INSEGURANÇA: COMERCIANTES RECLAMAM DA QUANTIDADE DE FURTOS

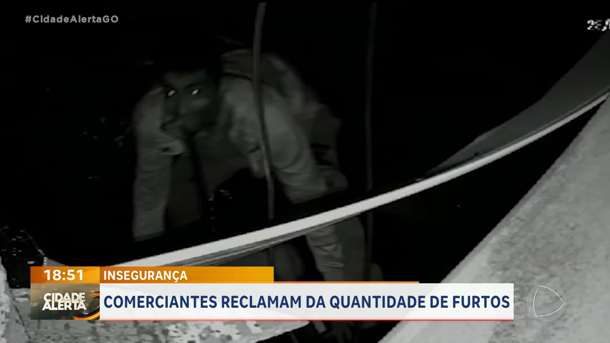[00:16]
Em seguida, vai para a loja ao lado, que vende colchões, também pelo telhado. Lá, ele pegou um celular e uma caixa de som que pendurou no pescoço e foi embora.
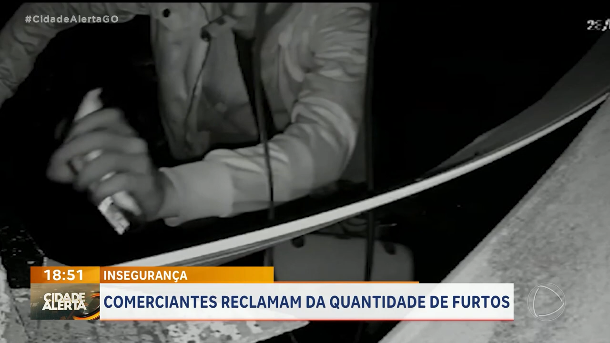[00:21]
Nesta semana, um outro homem passa em frente à mesma distribuidora pela madrugada e leva uma churrasqueira na maior tranquilidade.